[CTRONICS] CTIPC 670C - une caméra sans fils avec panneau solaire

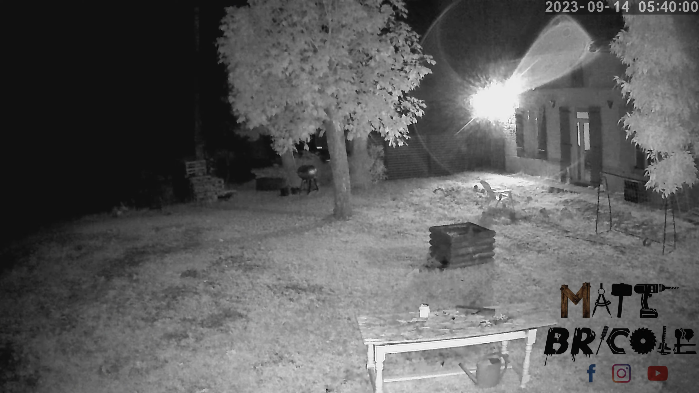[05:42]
On a les réglages de flux, les scènes, on peut allumer ou non les voyants lumineux parce que je te l'ai expliqué qu'elle était équipée de LED. Donc la nuit, lorsqu'elle détecte un mouvement, tu pourras voir la LED qui s'allume. On va voir les actions avec alarme. Alors, c'est pareil, dans ce menu-là, il y a quelques changements par rapport aux caméras filaires.